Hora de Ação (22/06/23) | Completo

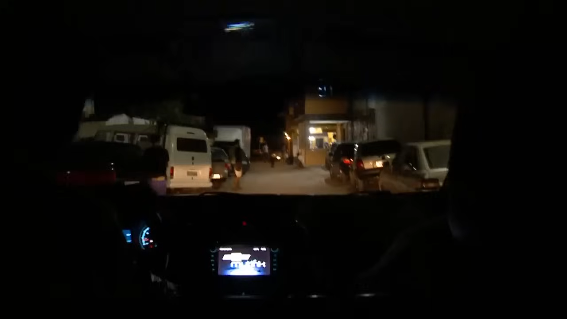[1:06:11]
Aqui a gente já está vendo vários...
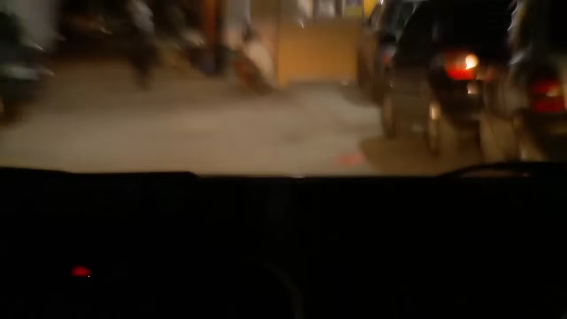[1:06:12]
Os chamados soldados do tráfico são avistados pelos agentes. A viatura se aproxima para dar início à operação policial. Sempre mascarado, né, como população?
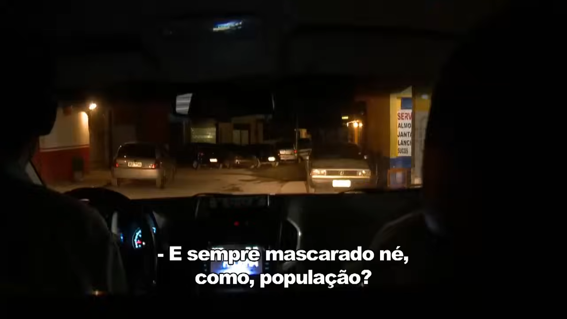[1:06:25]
Sempre. Eles ficam no meio da população, muita gente de bem, né, mora na comunidade. Mas, infelizmente, tem esse segmento aí que faz
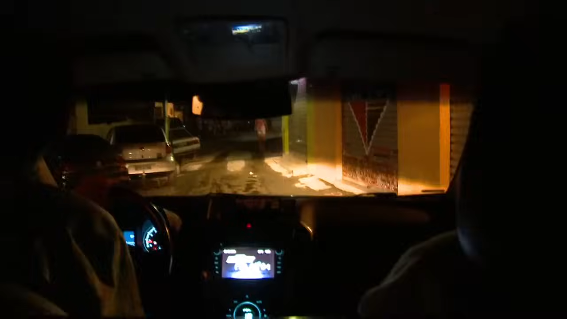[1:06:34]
pratica o tráfico aí e estraga a vida de muitas pessoas, né? A altura do muro.
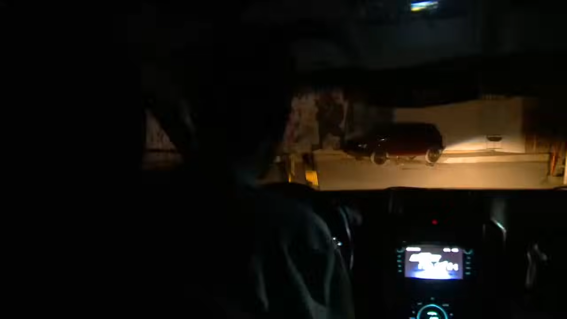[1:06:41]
O muro tem mais de 2 metros aí. Eles ficam do outro lado do muro e só passam a droga pro lado de cá, né? Então o usuário vem por essa viela. Quer ligar? Tá com a câmera ligada?
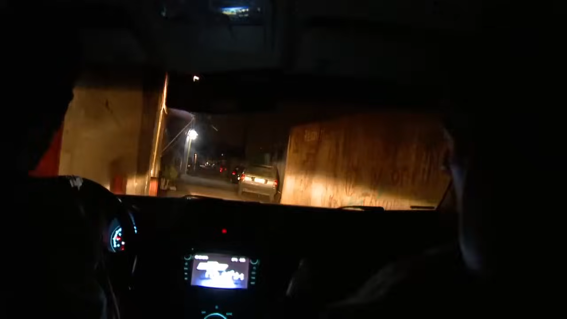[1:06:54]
O usuário vem por essa viela e ali na frente fica o ponto que eles passam a droga por cima do muro.
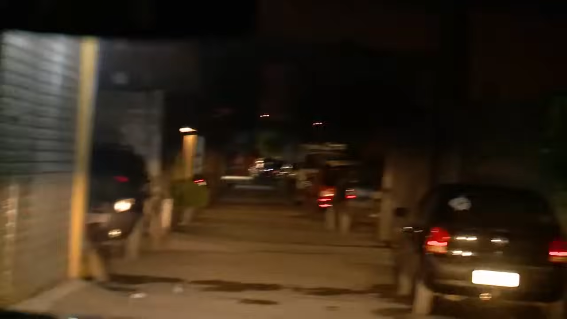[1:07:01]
A polícia se aproxima e já percebe
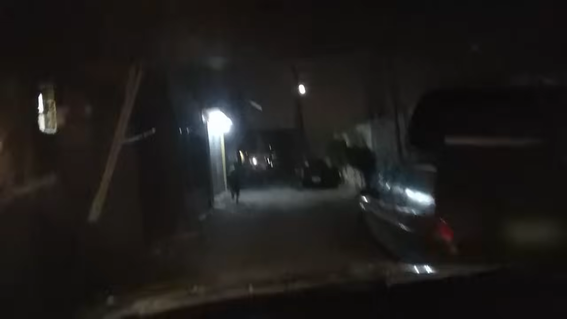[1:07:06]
uma movimentação em cima do muro que divide a comunidade da estação de trem.
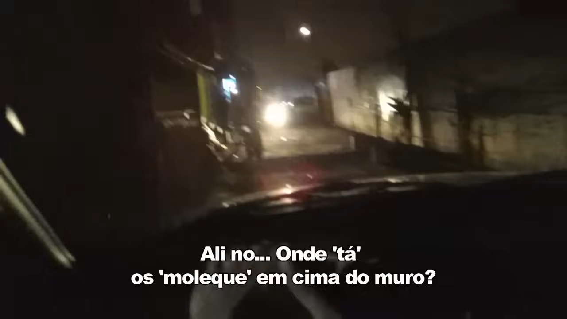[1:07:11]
O tráfico de entorpecentes é uma realidade do local.